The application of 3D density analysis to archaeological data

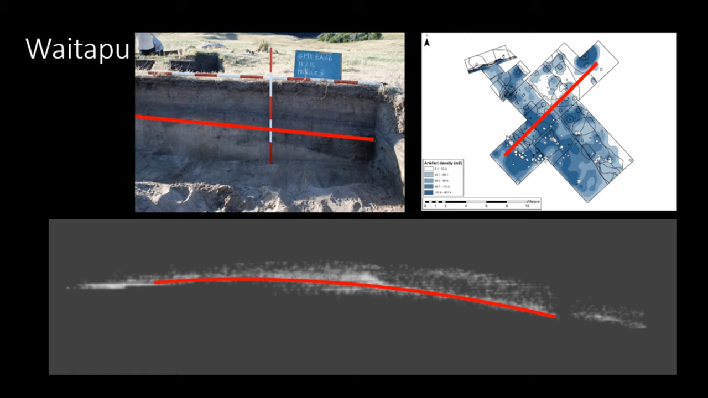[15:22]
But I'm working on it. But what this density suggests is that, unsurprisingly, it's more complicated than we previously thought. And it's probably representative of a range of different erosional and depositional processes that represent a time average deposit. So I've got a lot of future avenues for this work. The first one is the efficient creation of a scale. We have a method to do this. It's just the, typically when I went to generate it for the image, I just showed you the code didn't work. So I just thought I put it as future work. But it's, we're trying to make it more robust so that it can be easily incorporated with the range of data and be readily brought into existing workflows.